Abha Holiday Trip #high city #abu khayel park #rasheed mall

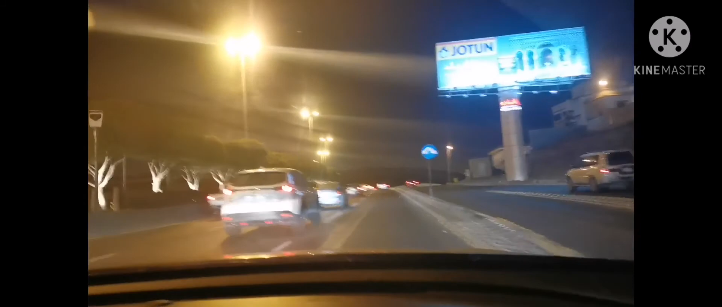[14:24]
Malamig, nasa 17 ang temperature natin ngayon.
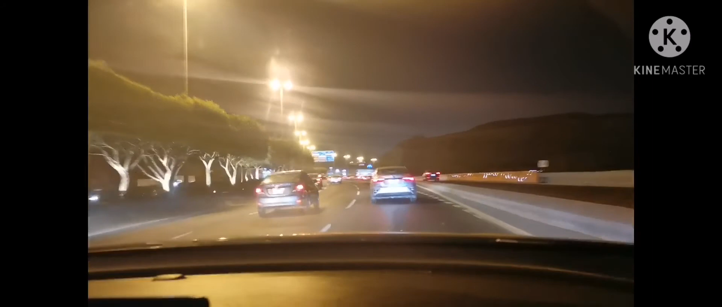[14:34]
Kaya papumunta dito guys, kailangan magdala ng jacket. Mabilis ito magpatakbo yung nasakyan namin, kaya para akong hindi at ease.